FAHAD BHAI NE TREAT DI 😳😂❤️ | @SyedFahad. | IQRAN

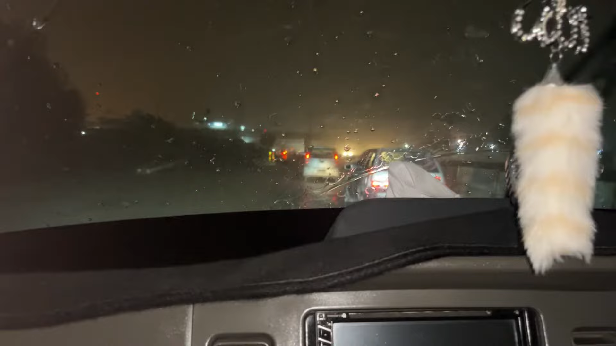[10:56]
अबे एकदम से जाने से बारिश स्टार्ट हो गई।
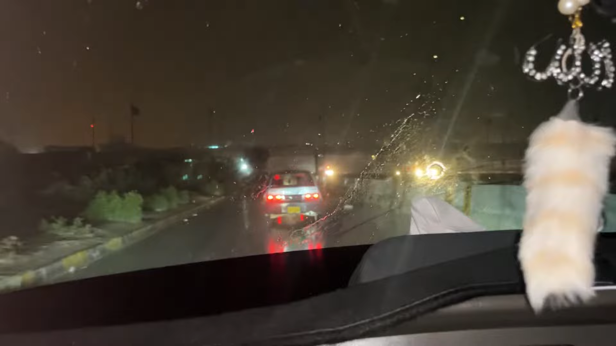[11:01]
अबे इतनी तेज वो भी। अच्छा अबे एकदम से इतनी तेज बारिश होना स्टार्ट हो गई, ये देखो एकदम से हुई है,
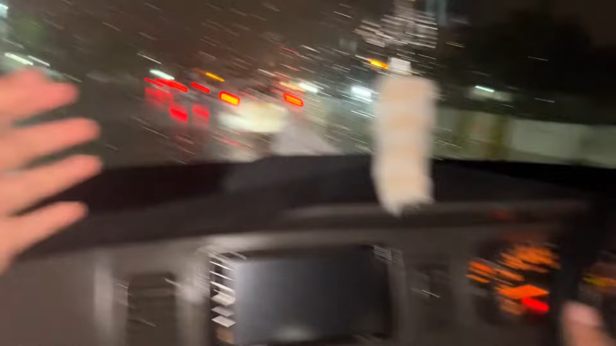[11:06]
कोई मौसम भी ऐसे नहीं, गर्मी लग रही थी और एकदम से इतनी तेज बारिश होना स्टार्ट हो गई। क्या कहने फाज भाई आपके?